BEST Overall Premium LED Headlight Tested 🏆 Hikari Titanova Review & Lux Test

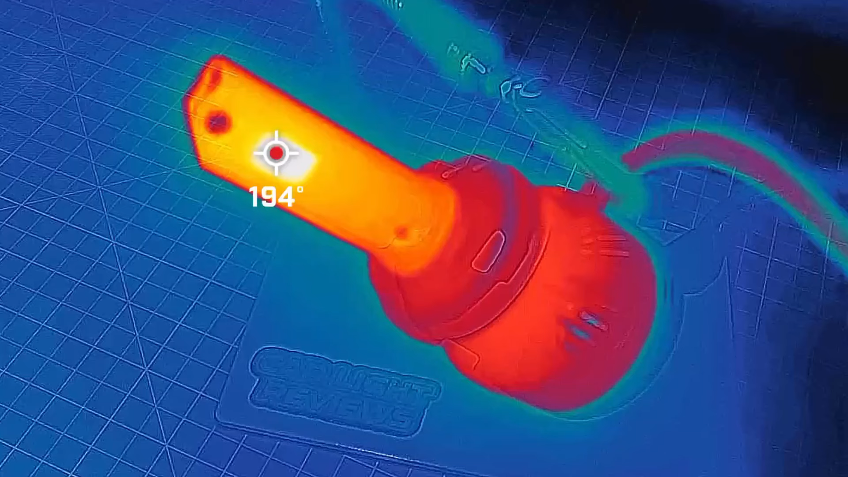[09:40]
195 degrees fahrenheit or 91 degrees
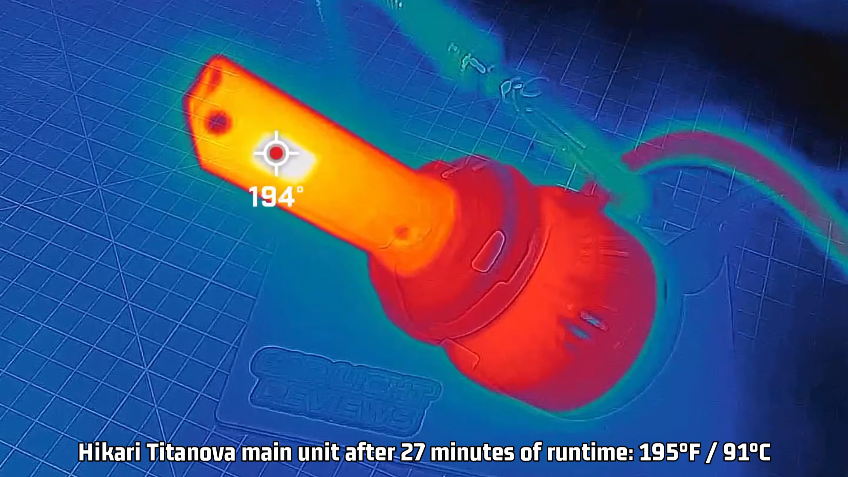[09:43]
celsius for the main unit
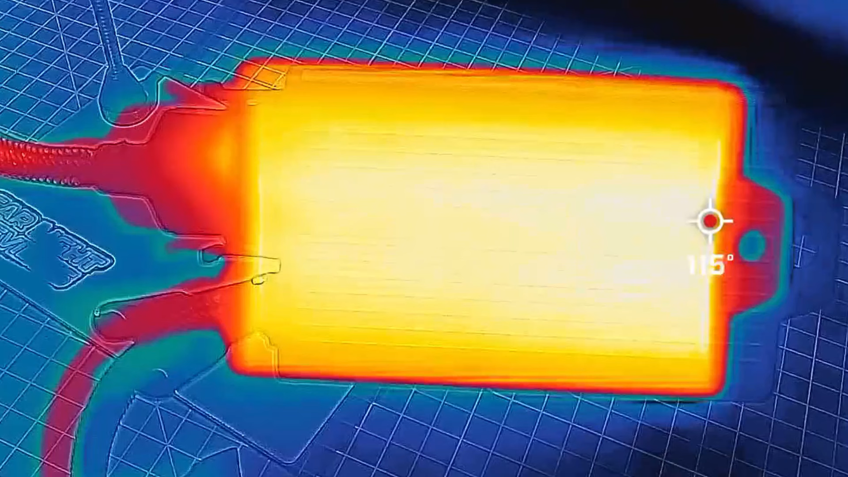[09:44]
and 115 degrees fahrenheit or 56 degrees celsius for
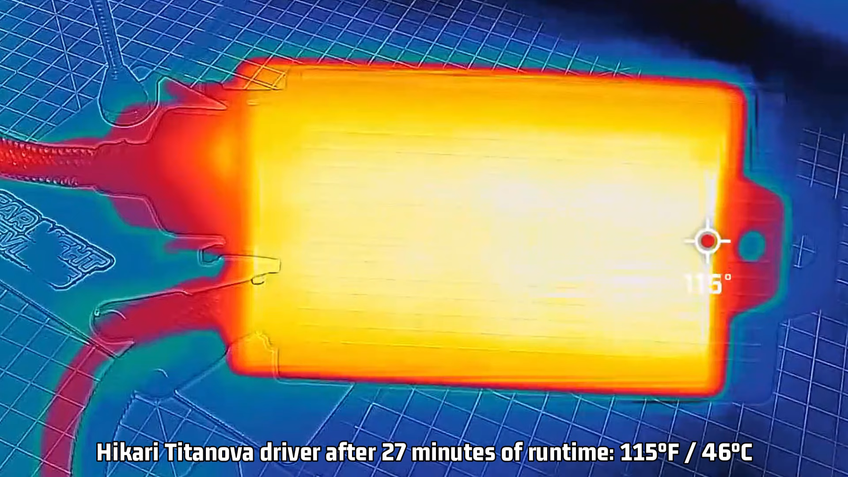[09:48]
the driver for as bright as this is it runs very very cool in fact it runs cooler than many of the lights i've tested which in theory means